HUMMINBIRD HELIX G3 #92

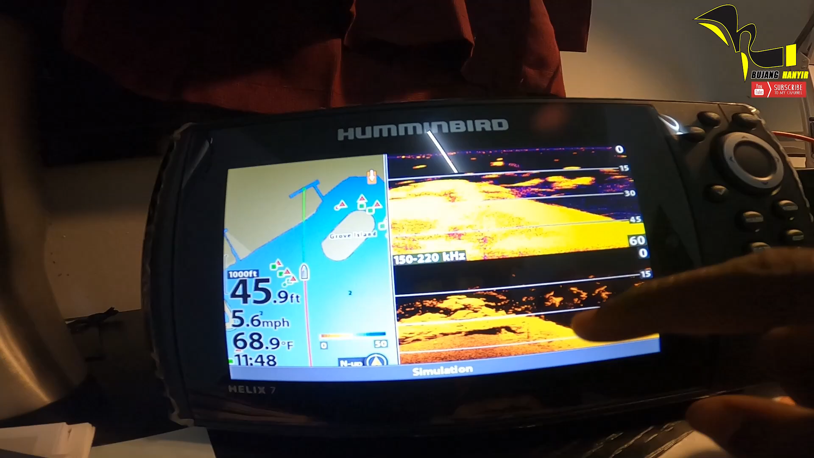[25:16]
On screen: depth 45.9 ft, water 68.9°F, speed 5.6 mph
sebab kau boleh tengok 3 benda dalam 1 screen
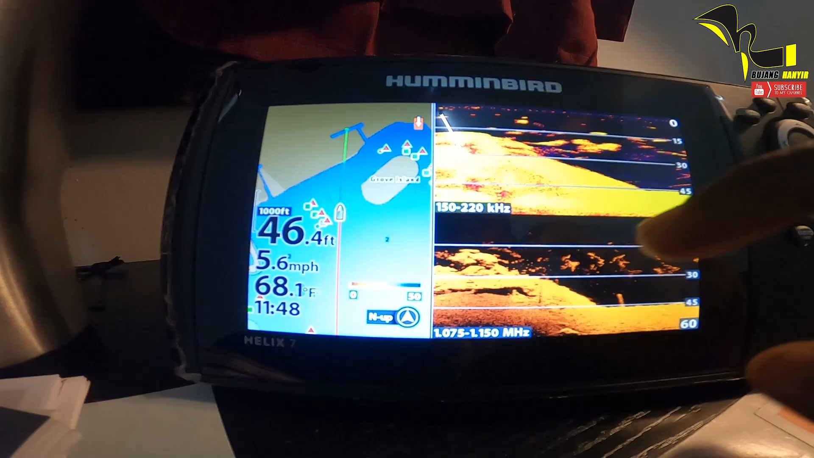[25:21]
On screen: depth 46.4 ft, water 68.1°F
bila kau tengok 3 benda dalam 1 screen kau akan dapat tangkap ok aku belum
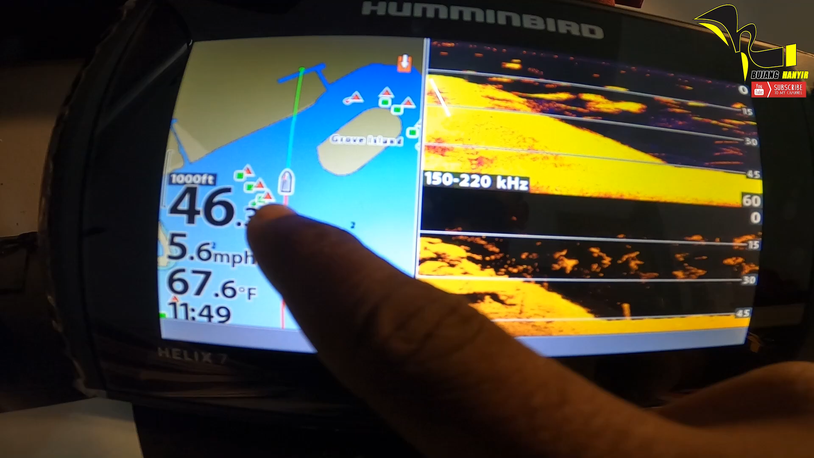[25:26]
On screen: water 67.6°F, speed 5.6 mph
lepas structure ok structure baru je aku lalu dan apa keadaan
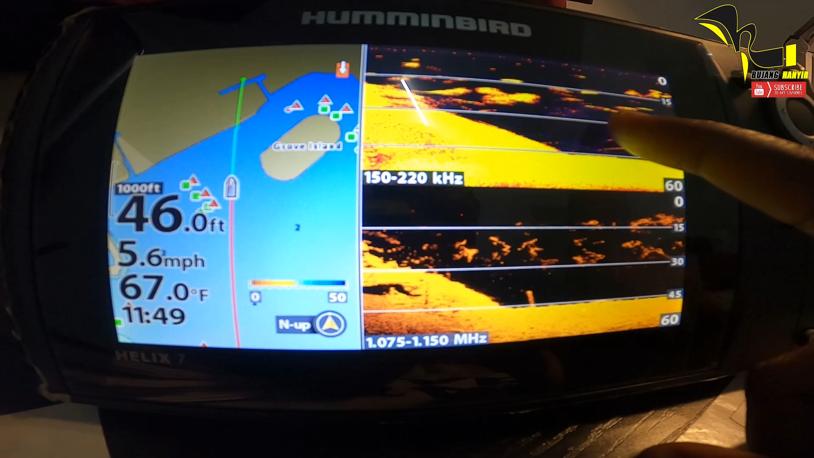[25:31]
On screen: depth 46.0 ft, water 67.0°F, speed 5.6 mph
ikan yang di sekeliling structure kat sinilah function dia akan
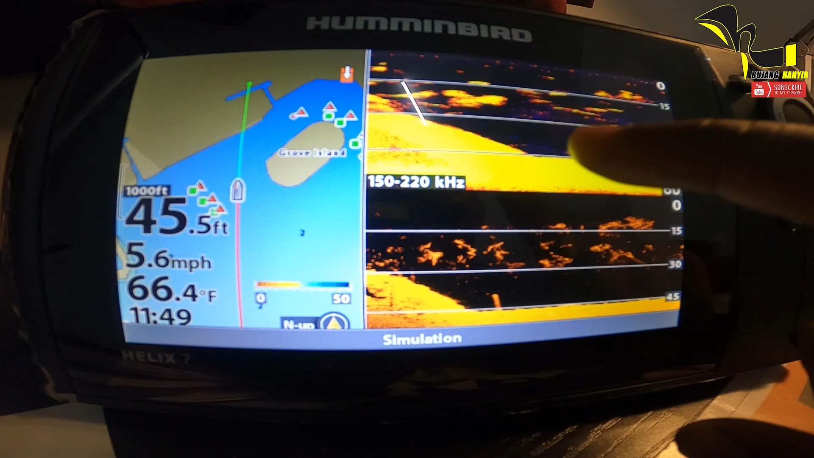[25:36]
On screen: depth 45.5 ft, water 66.4°F, speed 5.6 mph
amat-amat berguna dan memang senang lah kau nak tengok itulah teknologi sekarang memudahkan kita lagi tapi antara kita pandai guna dengan tak guna ni itu semua pengalaman kau kena belajar dan aku
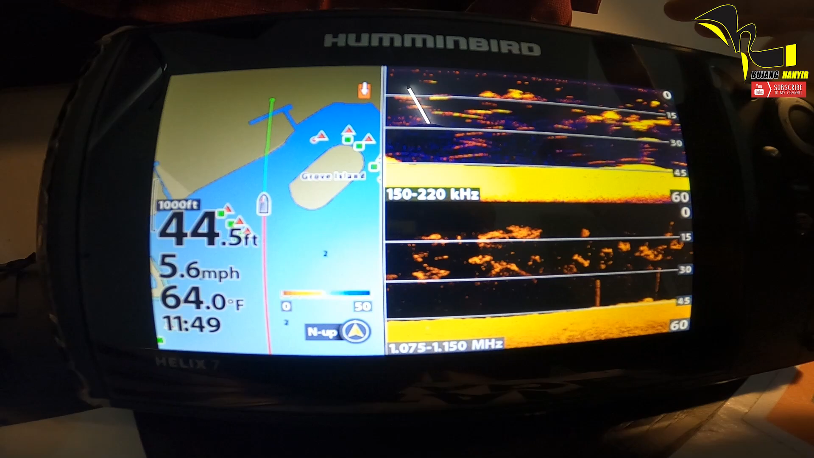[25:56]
On screen: depth 44.5 ft, water 64.0°F, speed 5.6 mph
macam ni aku akan terangkan macam mana
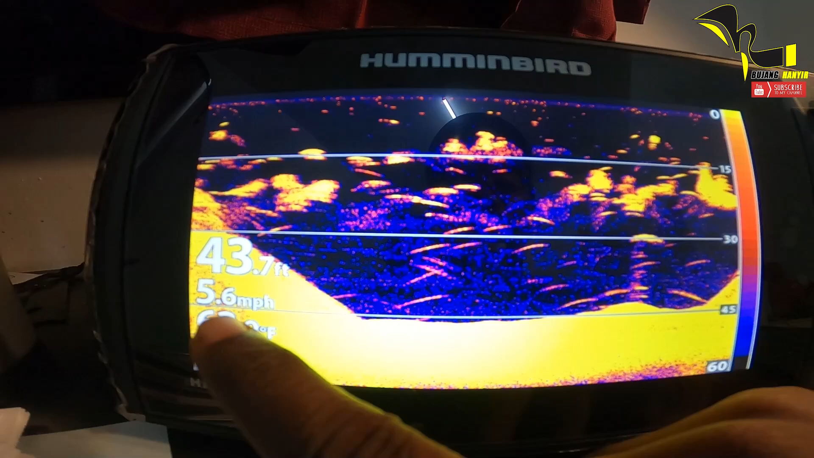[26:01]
On screen: speed 5.6 mph
kau nak bezakan ikan dengan structure menggunakan macam panggil dia traditional
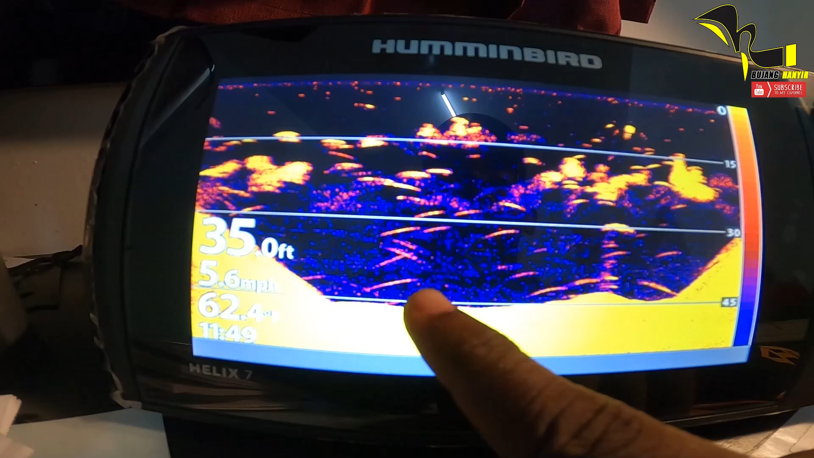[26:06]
On screen: depth 35.0 ft, speed 5.6 mph
ataupun 2D view 2D view ni dia merupakan
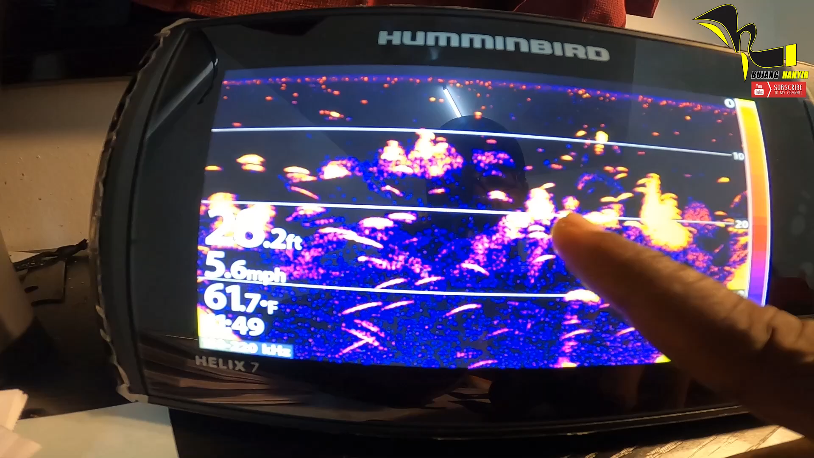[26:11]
On screen: water 61.7°F, speed 5.6 mph
sauna yang basic dari dulu lagi kita
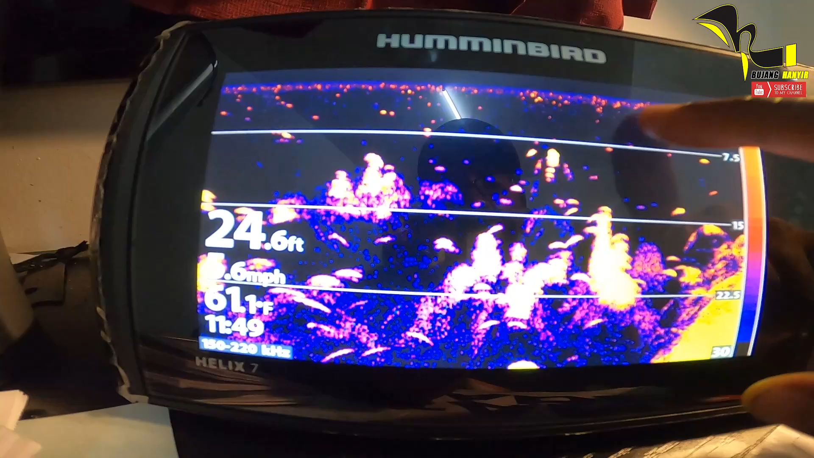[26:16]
On screen: depth 24.6 ft, water 61.1°F
orang-orang dah pakai lah untuk kau orang tahu macam ni aku
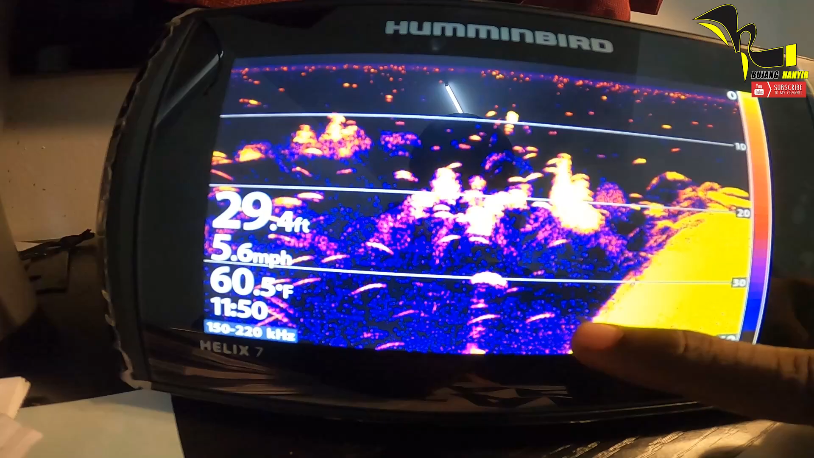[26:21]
On screen: depth 29.4 ft, water 60.5°F, speed 5.6 mph
tunjuk ini merupakan drop off untuk satu kawasan atau structure
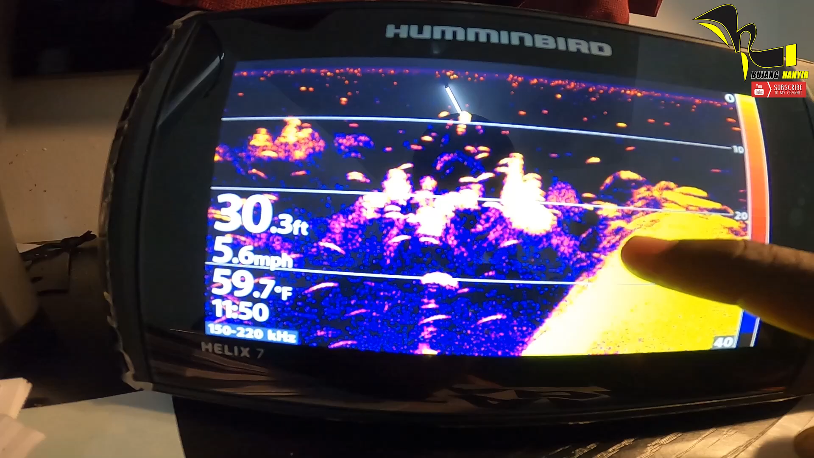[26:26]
On screen: depth 30.3 ft, water 59.7°F, speed 5.6 mph
drop off bercampur dengan ikan kenapa aku tahu ikan sebab atas ni dia
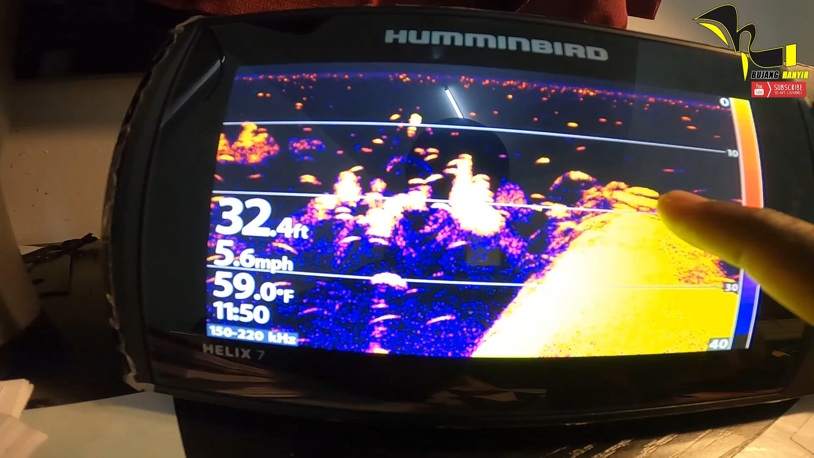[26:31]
On screen: depth 32.4 ft, water 59.0°F, speed 5.6 mph
ada noise dan pecah-pecah jadi ni merupakan ikan yang
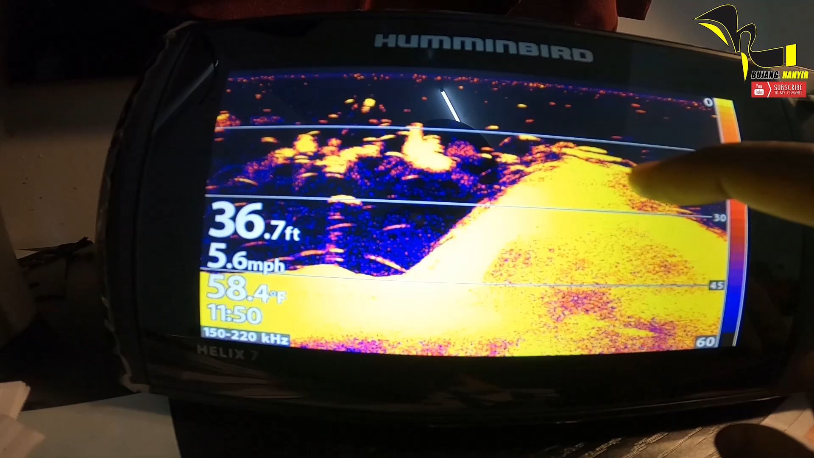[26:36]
On screen: depth 36.7 ft, water 58.4°F, speed 5.6 mph
mengelilingi structure ataupun drop off tadi dia macam bukit ni drop
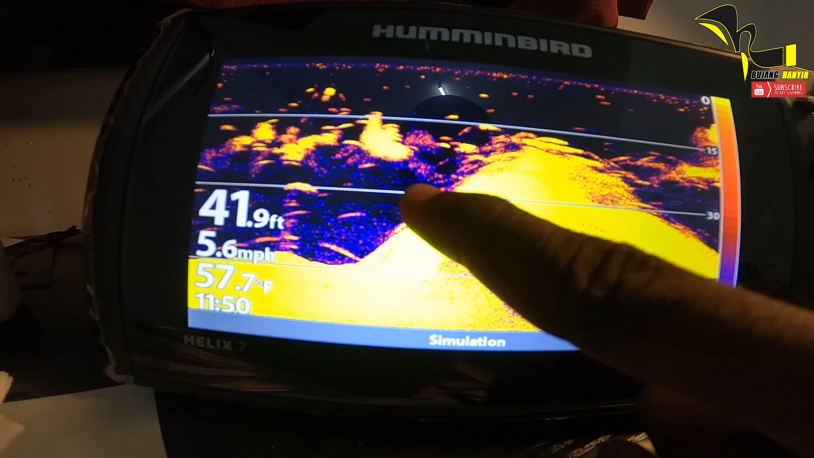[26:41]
On screen: depth 41.9 ft, water 57.7°F, speed 5.6 mph
off dan ni pun tengah drop off so lokasi-lokasi yang
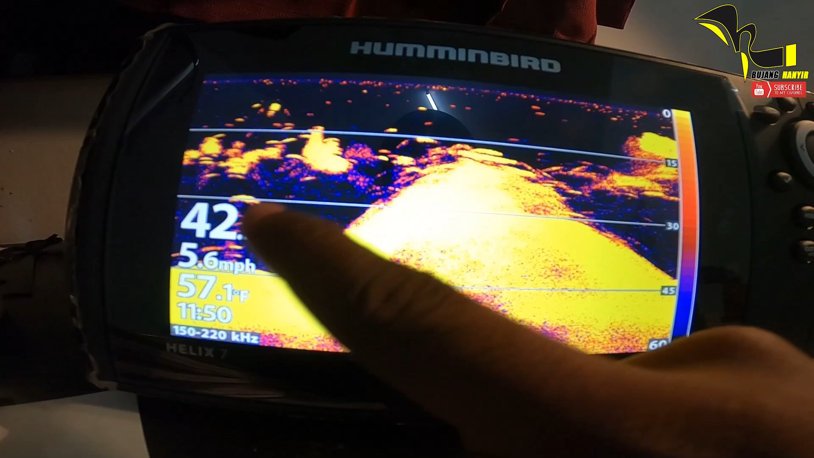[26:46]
On screen: water 57.1°F, speed 5.6 mph
amat baik adalah di bucu-bucu drop off ni biasa jenahak tapi hari
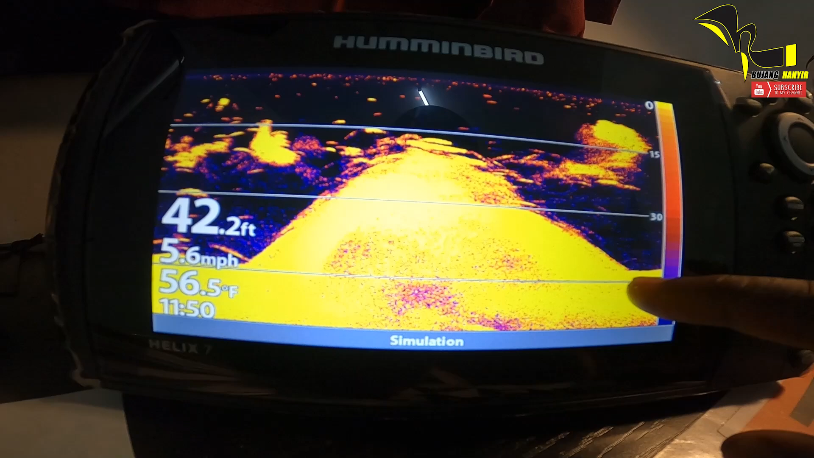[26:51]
On screen: depth 42.2 ft, water 56.5°F, speed 5.6 mph
ni aku tengok jenahak dia kurang mungkin sekarang ni ikan tenggiri dia tengah kejar bad fish untuk yang bulat besar ni merupakan bad fish
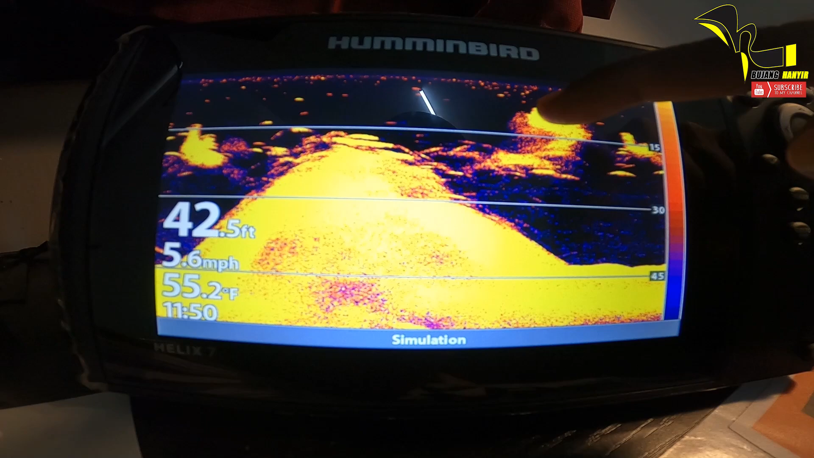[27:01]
On screen: depth 42.5 ft, water 55.2°F, speed 5.6 mph
di mana kau boleh target untuk ikan-ikan pelajik di mana dia akan mengelilingi bad fish ni ok untuk setiap kali kau jumpa bad fish dalam sauna please be alert di mana jangan sesekali kau marking sebab bila kau marking bad fish ni kau akan